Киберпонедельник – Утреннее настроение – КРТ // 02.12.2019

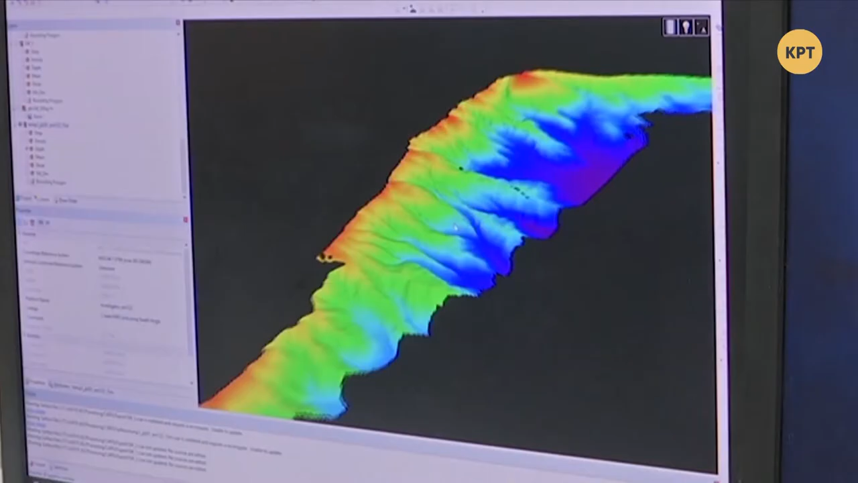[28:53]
І в процесі воно постійно створює мапу морського дна в районі Великого бар'єрного рифу.
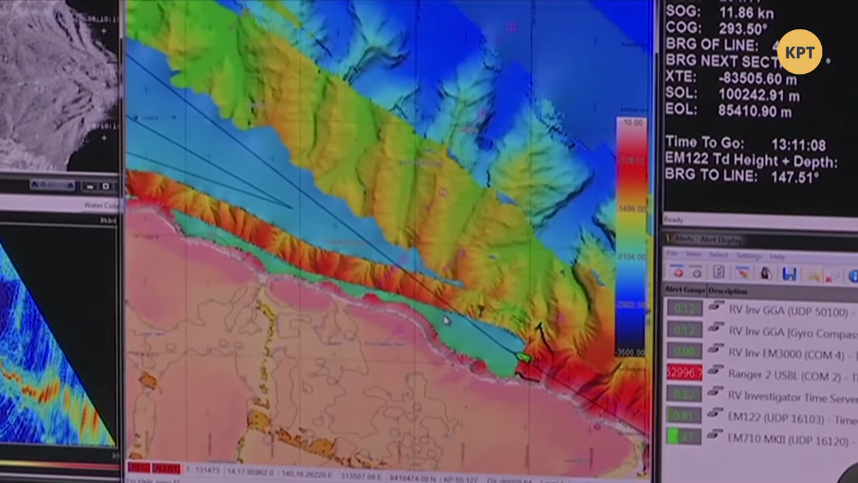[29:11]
Зібрана інформація заповнить прогалини в наявних мапах.
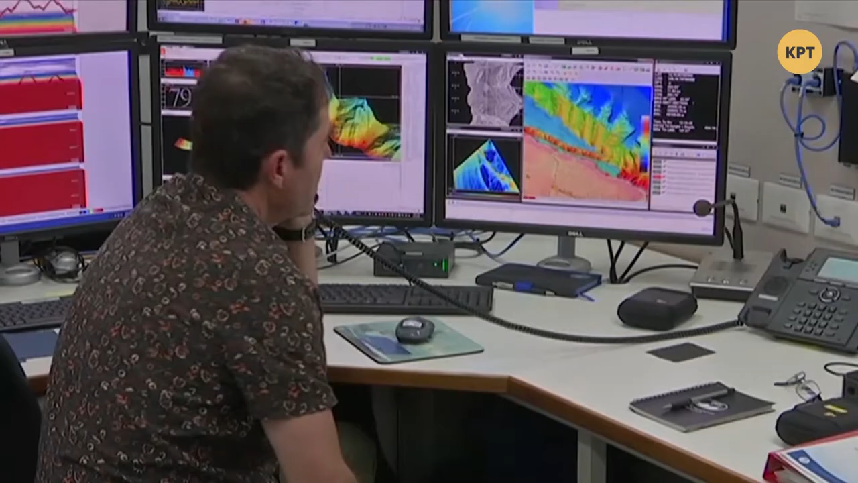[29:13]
Учених цікавлять глибокі западини уздовж континентального шельфу.
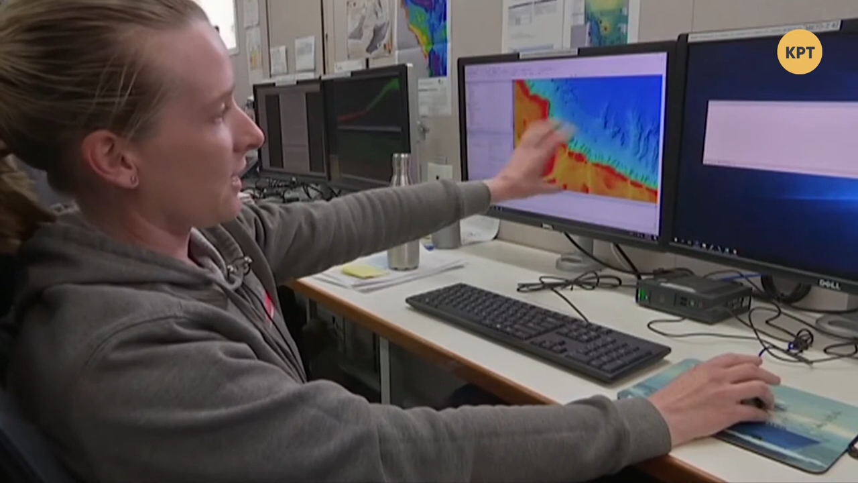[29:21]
Є ділянки, про які маємо дані, а є такі, про які немає жодної інформації.